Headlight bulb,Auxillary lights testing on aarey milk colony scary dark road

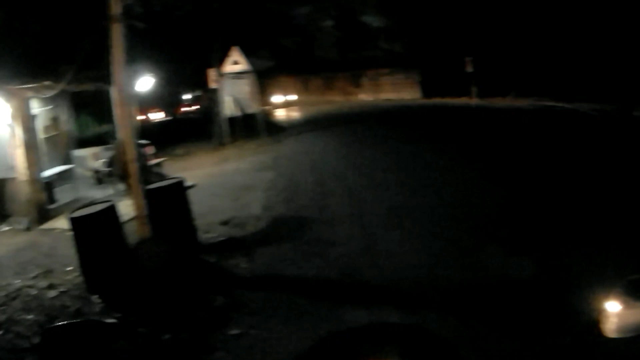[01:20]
यहां से आरे मिल कोलनी स्टार्ट हो जाती है यह लेफ्ट में आप जो देख रहे हो वाच में का बूट सिक्यूरिटी के बिन यह बॉंडरी आरे मिल कोलनी की अब इसके आगे हमें
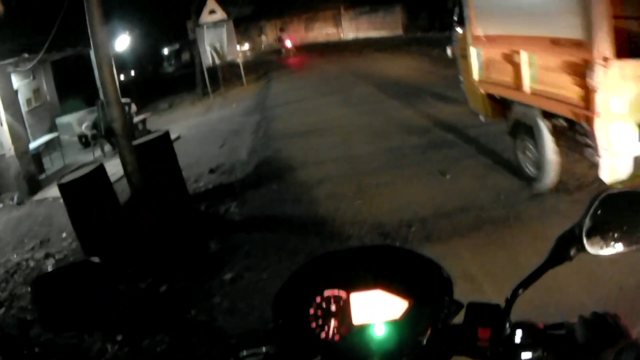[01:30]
लाइट नहीं मिलने वाली है क्योंकि स्ट्रीट लाइट नहीं आरे मिल कोलनी में तो चलि
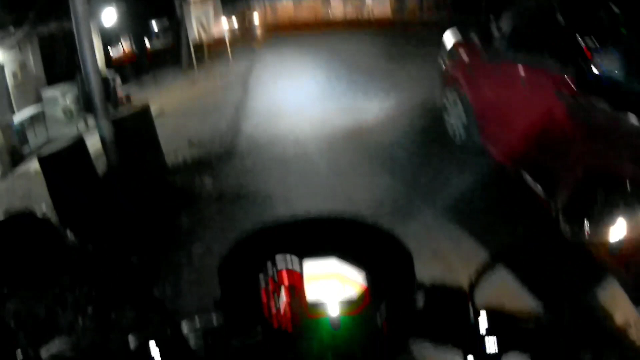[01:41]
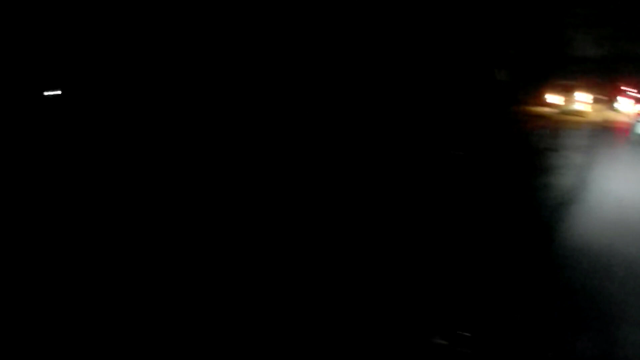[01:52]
अब देख सकते हो कितना घना जंगल है अब श्रीट लाइट बिलकुल नहीं है
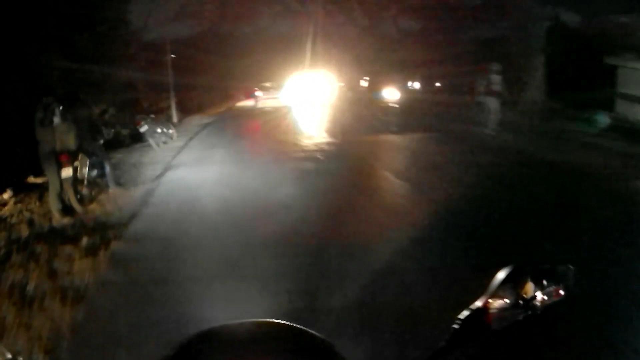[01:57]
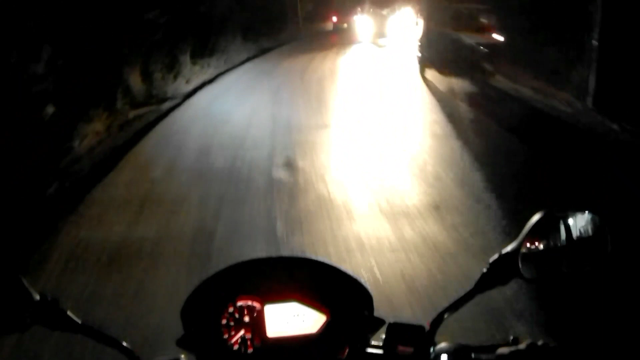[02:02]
आज मैं स्वेटर लाना भूल गया हूँ बहुत थंड है क्योंकि आजू-बजू मैं घना जंगल है
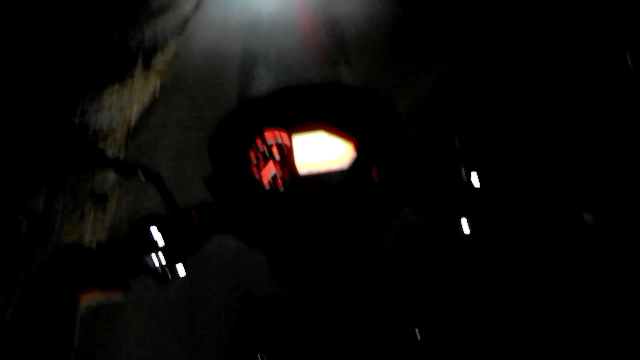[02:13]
अब हमारे फॉगलाइट्स अन करने का वक्त आ गया है और
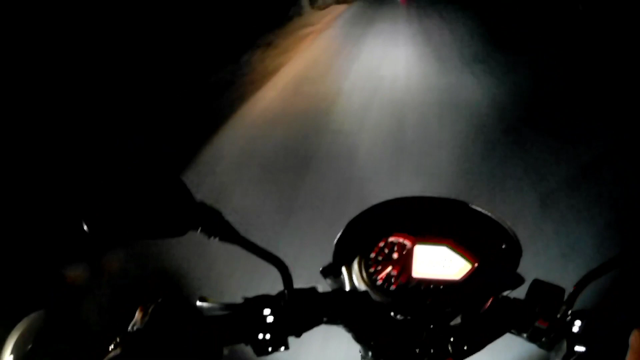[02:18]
यह मैंने फॉगलाइट्स भी ओन कर लिया हूँ अब देख सकते हैं कितनी ब्राइटनेस है आजू-बजू का एरिया भी पूरा कवर कर रही है फॉगलाइट्स
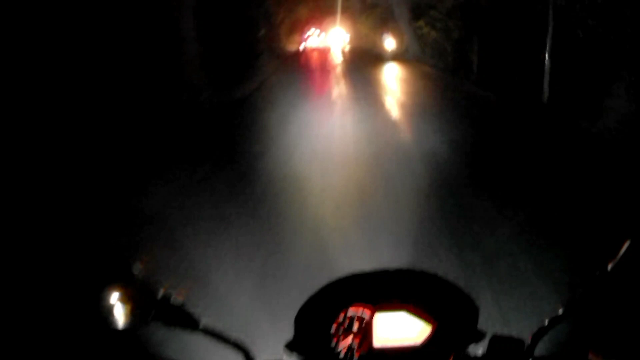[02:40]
अभी टाइम हो रहे साथ दस हो रहे है ज्यादा भी लेट नहीं है क्योंकि मुझे खुछ को डर लगता है यहां पर अगर आप यूटूब में सर्च करोगे तो अंटेड प्लेसेस में आरे मिल कॉलनी का भी नाम आता है और एक-दो जन ने तो सालो ने फूटेज इस भी र
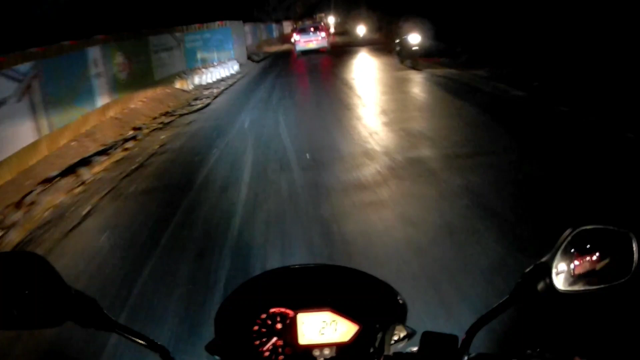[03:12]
इसके लिए साथ बज़े निकला मैं यह रस्ता सी गीदा गोरे विश्ट तक जाता है अब लेफ्ट में देख रहे हो पूरा मेट्रो का काम कर रहे है यह लोग चालू अभी तो बहुत वक्त लगेगा
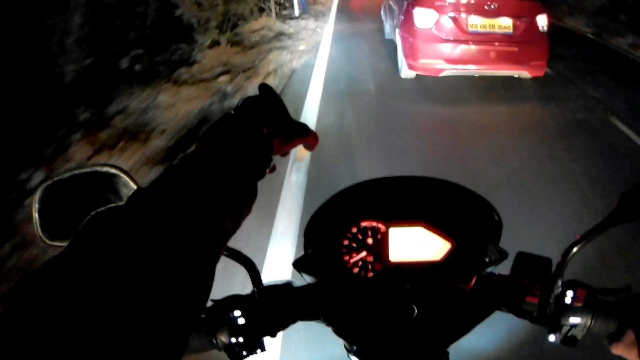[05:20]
अब देख सकते हो लेफ्ट सेट का एरिया पूरा कवर कर रही है यह फॉक लाइट बहुत ही पाउरफुल है यहाँ पर लेफ्ट ले लेता हूँ अंदेरा दीक रहा है मुझे
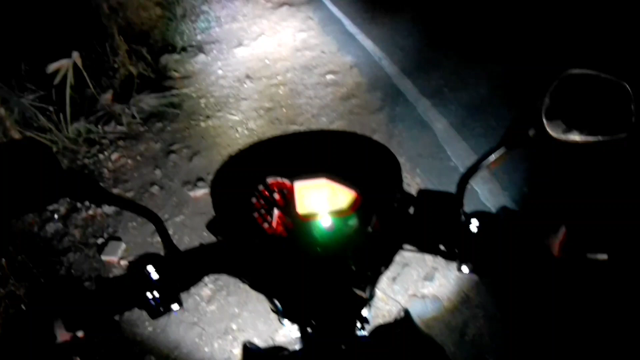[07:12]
बहुत ही पावरफुल लाइट्स है यह हेडलाइट रुगों यह गाड़ियों को जाने दो और यह फॉग लाइट्स तो चलिए अंदर तक थोड़ा सफर करके आते हैं
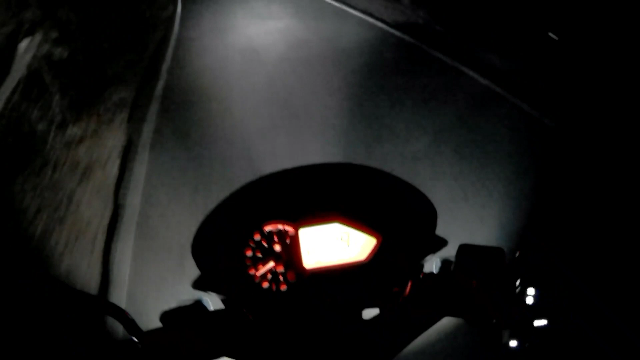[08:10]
बाप रे कितना अंदेरा था मैं अखेला हूँ इसके लिए डर लग रहा है लग रहा है मैं नहीं जाने हो लो बाब अंदर मैं रोड पे निकलते है अभी अपन यहां गया मैं रोड बहुत डेंजर जगाती है रहा
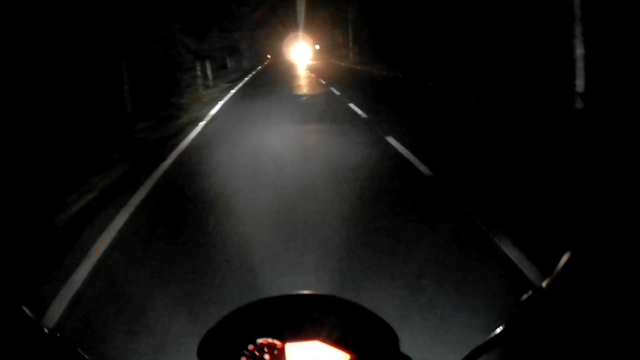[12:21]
अब यह वह वाला राइट वापस आ चुका है जहां पर मैं अंदर गया था एक बार फिर्चे जाके देखते हैं थोड़ा डर गया था मैं लेकिन इस बार थोड़ी हिम्मत करके अंदर तक जाके देखते हैं अपन
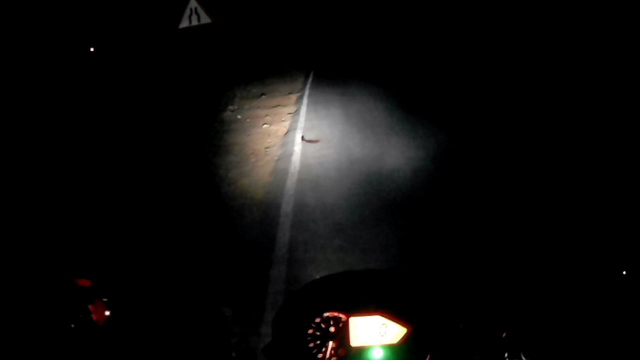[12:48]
यह मेरे हैडलाइट अब यह मेरे हैडलाइट लोवर यह यह मेरे हैडलाइट
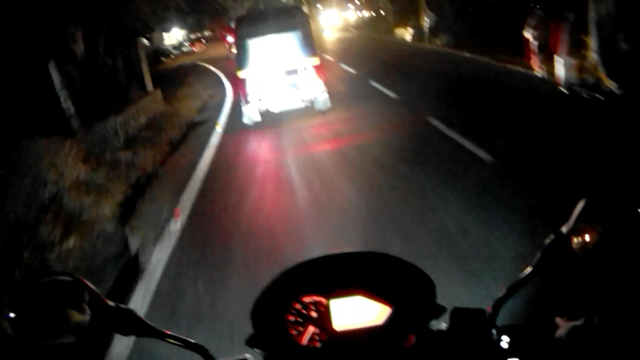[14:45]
तो यह राइट का रोड मरोल के लिए जाता है पूछू की सीधा जाओ पूछू नहीं चलो आज राइट मार के देखता हूं